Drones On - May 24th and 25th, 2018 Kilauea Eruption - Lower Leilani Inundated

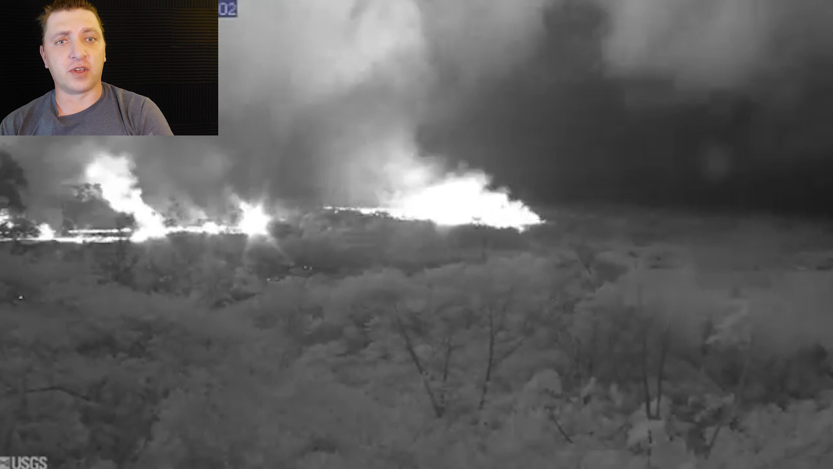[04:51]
The fissures in Leilani Estates are making a lava flow that's now primarily moving to the north throughout the night.